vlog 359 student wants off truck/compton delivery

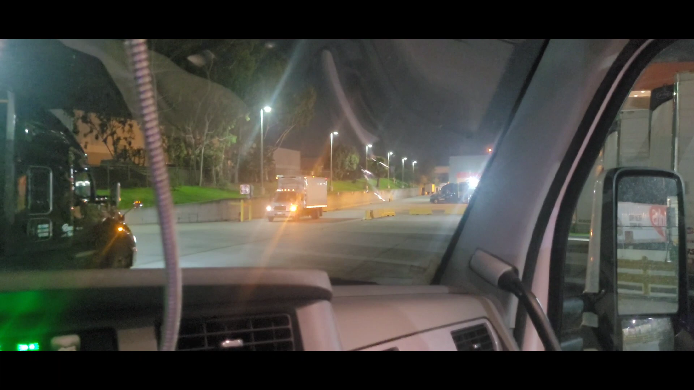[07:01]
Yeah, and there's doors right there. Well, on the other side, that little building, that section is not fun backing into,